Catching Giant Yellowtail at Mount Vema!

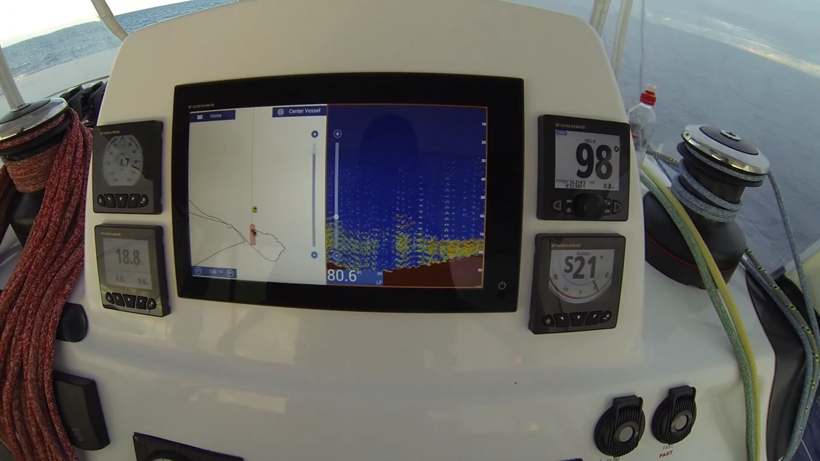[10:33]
It's like late already. I just wiped the track clean. That's all Yellowtail down there. We are still at it. Yeah, Jono looks like he's into a big one.
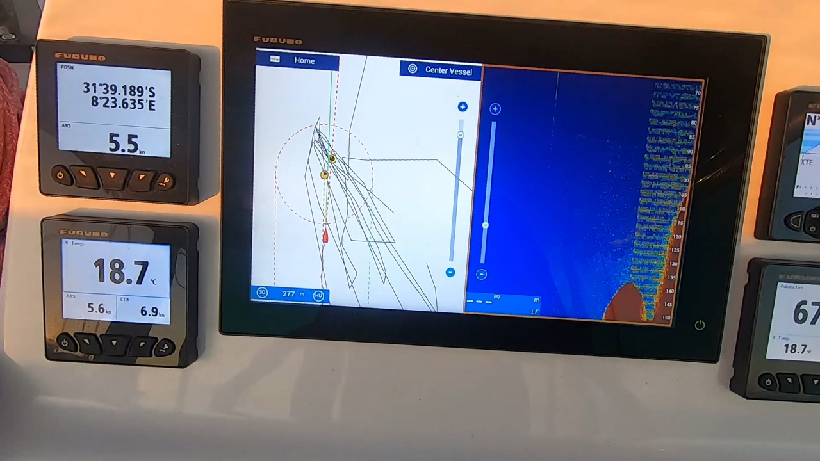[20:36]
onto the waypoints here. We've got the fish. Just look at this.
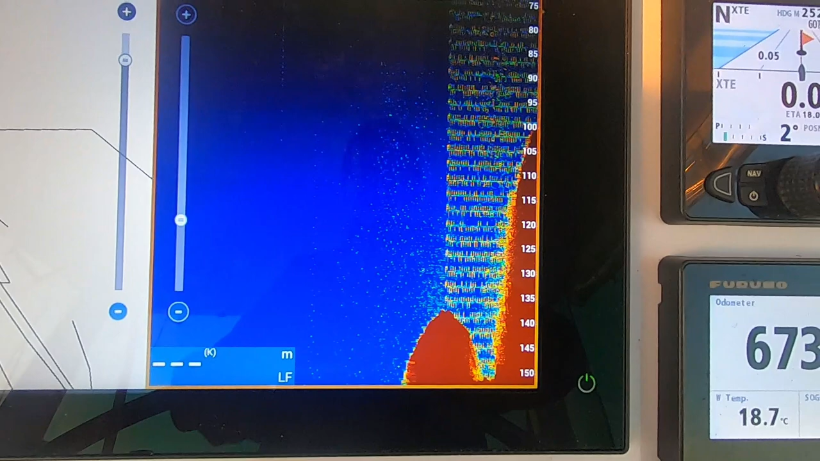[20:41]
On screen: water 18.7°C
Just a sheer wall. Drop the anchor so we can.
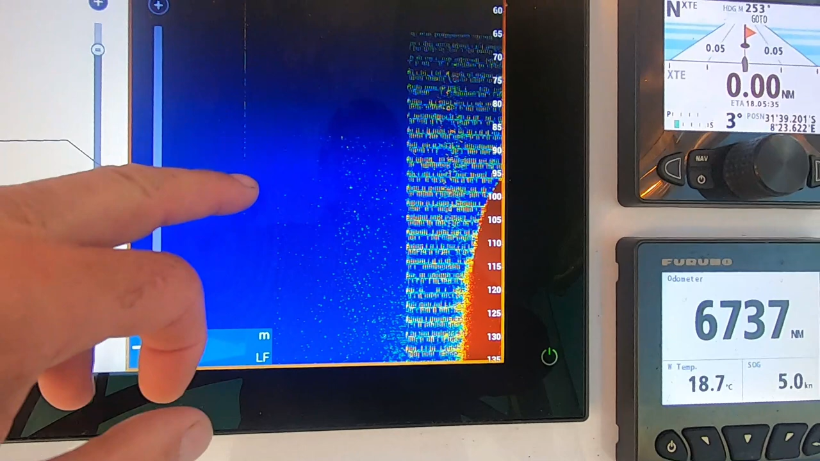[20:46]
On screen: water 18.7°C, speed 5.0 kn
Unreal.
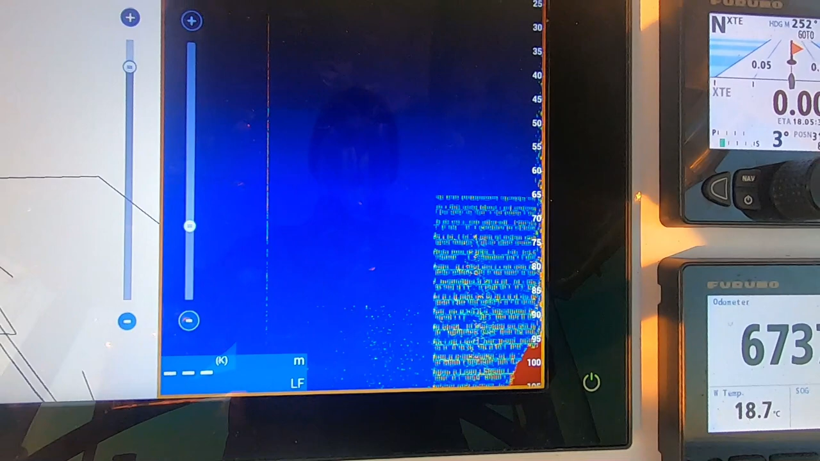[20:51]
On screen: water 18.7°C
The side of this caldera.
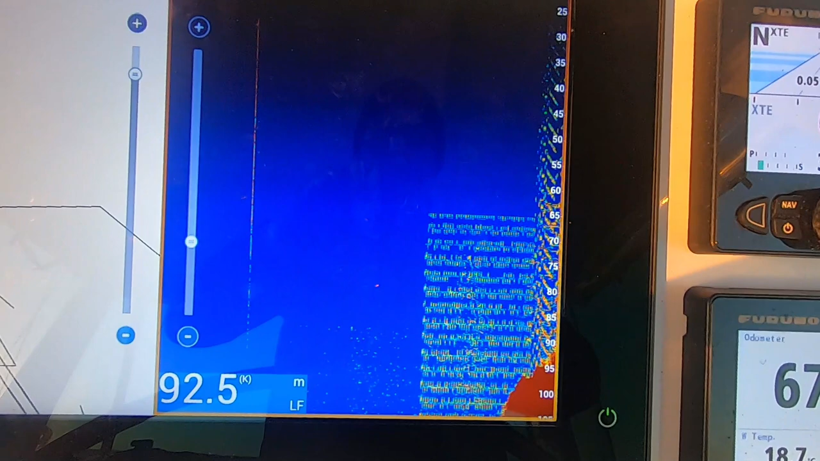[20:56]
On screen: depth 92.5 m
Interesting, we've done, I don't know how many downs here already this morning. There's some little scratches, but it looks like the fish has only comes together later.
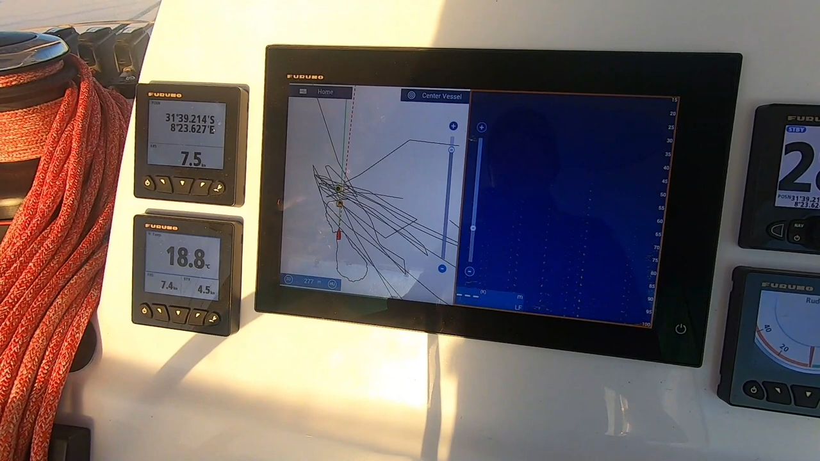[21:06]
Yesterday morning when we were jigging, we also battled until about 8-9 o'clock.
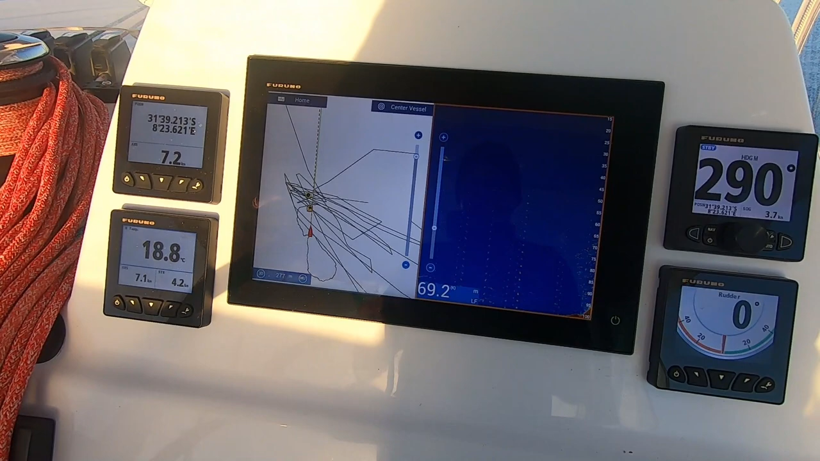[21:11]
A lot of these speckled readings, but there's nice readings.
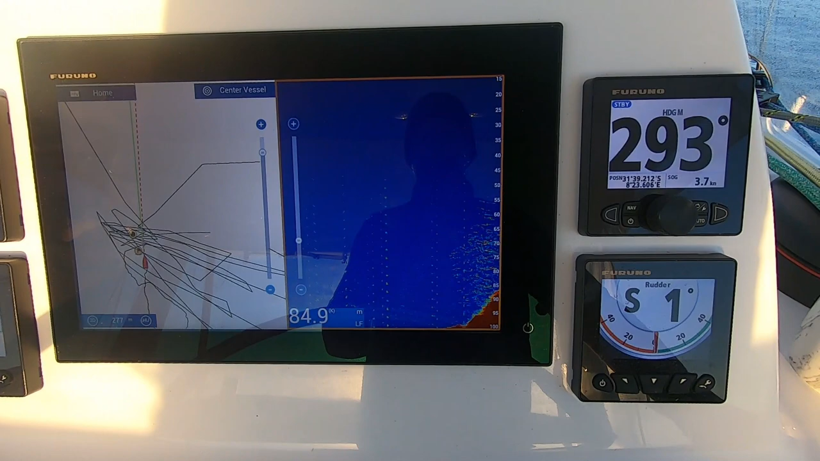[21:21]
On screen: depth 84.9 m
No yellowtail this morning. Maybe a pattern with them, because last night when it got dark they just disappeared.
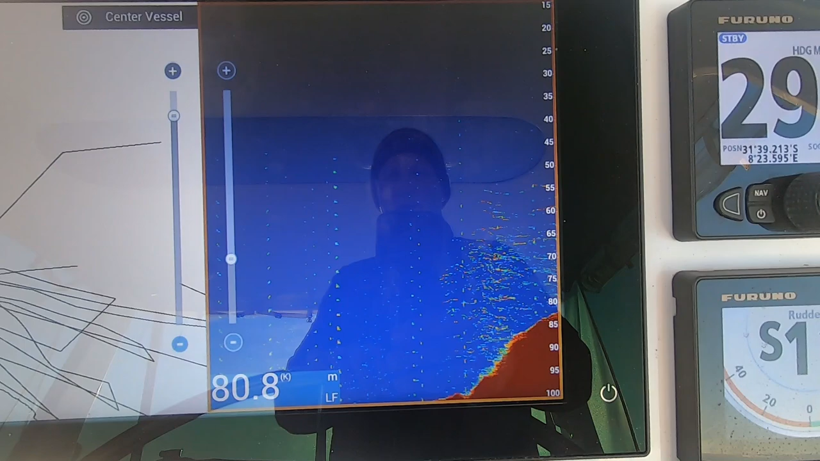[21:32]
On screen: depth 80.8 m
we really only got going at about 8-9 o'clock yesterday, so we might have to wait a while.
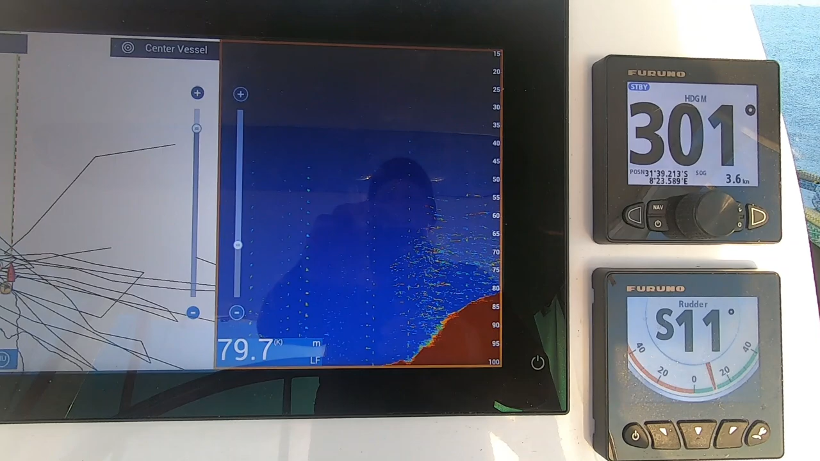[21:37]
On screen: depth 79.7 m
And that's what the pinnacle looked like. Oh, now I got some shadow.
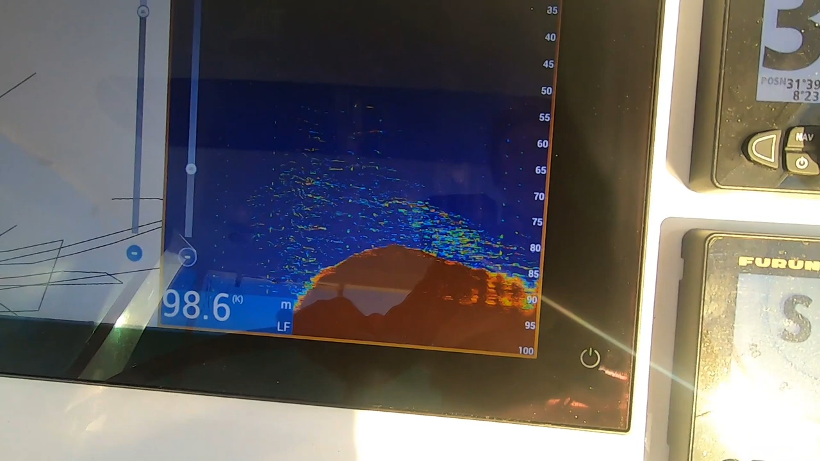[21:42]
On screen: depth 98.6 m
Okay, that's what it looked like. the fish on top.